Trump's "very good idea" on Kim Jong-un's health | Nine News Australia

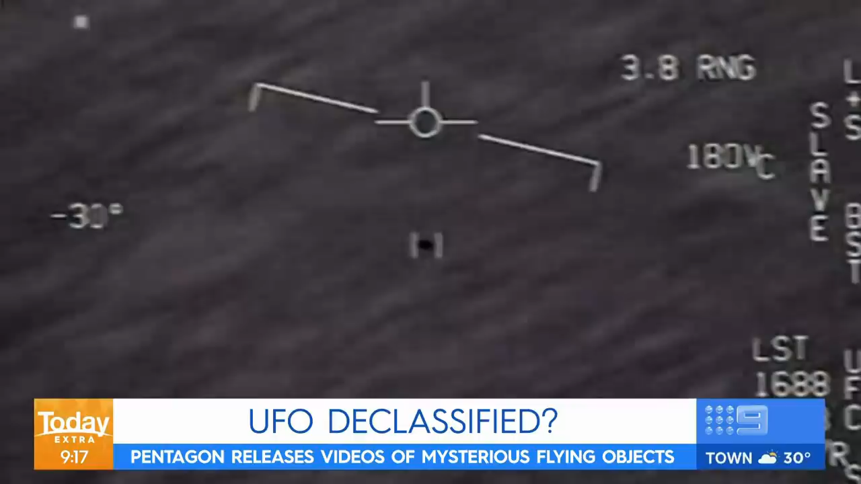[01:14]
The spooky footage, which appears to show flying objects moving rapidly across the sky with a soundtrack behind them, has inspired years of conspiracy theories after they were leaked online. The US Navy is now releasing the videos in full to the public in order to clear up any misconceptions on whether the footage is real. Care to comment on that one, DC? Totally real. Yeah. Yeah. Yeah. Yeah.